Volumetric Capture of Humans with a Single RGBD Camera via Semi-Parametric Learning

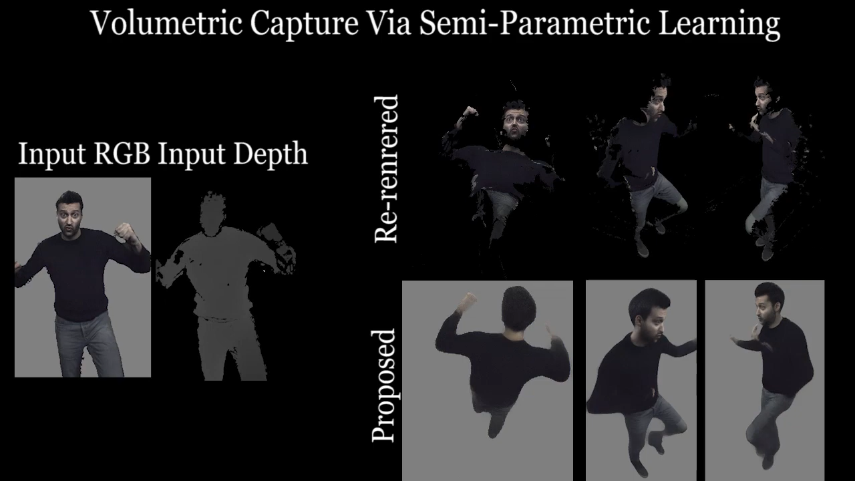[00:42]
We thus propose a machine learning model that uses a human keypoint detector to transfer the texture in a small calibration set so as to aid in the rendering of the novel viewpoint of the performer. The proposed framework is composed of four main blocks executed in a pipeline.
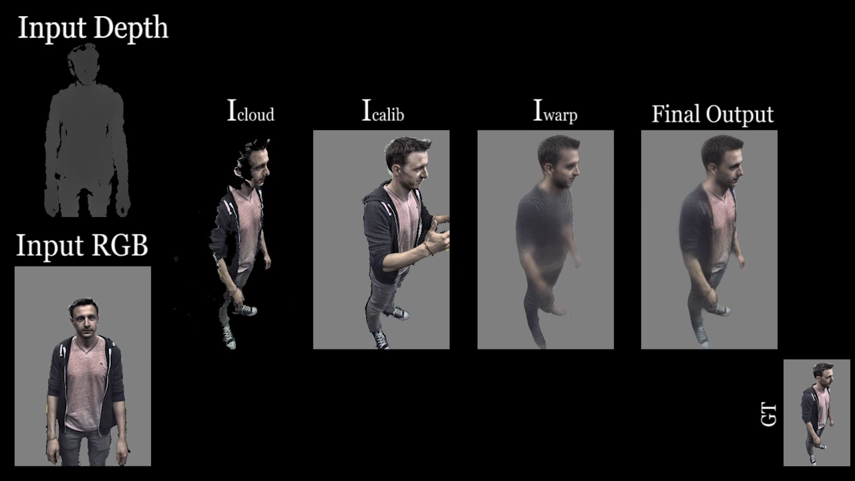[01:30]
Notice how the output of each stage contributes to the final predicted image.
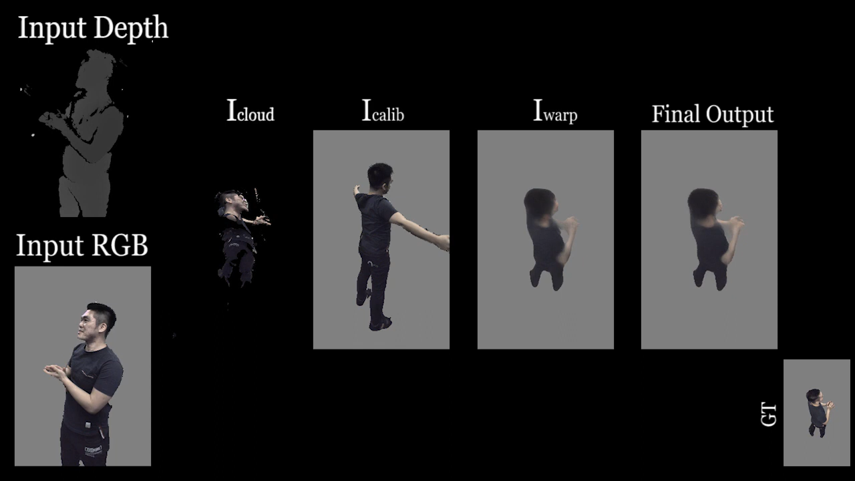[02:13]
We now compare the system with state-of-the-art methods. Notice how the system produces more realistic results when compared to a recent machine learning based method.
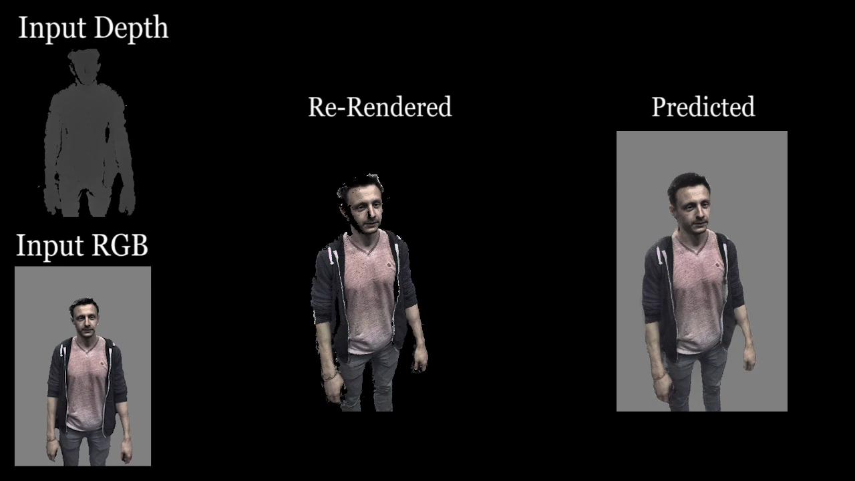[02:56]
The system also generalizes to unseen subjects.
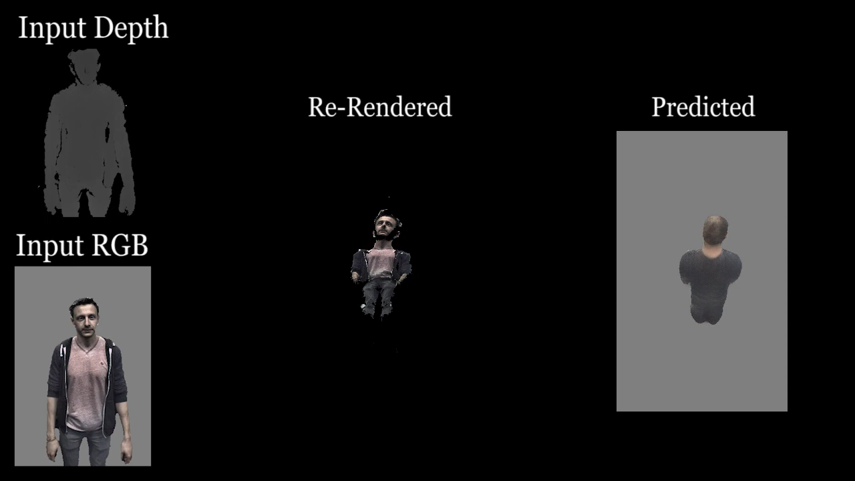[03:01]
This shows that the proposed method can generalize to both new viewpoints and new performers. We may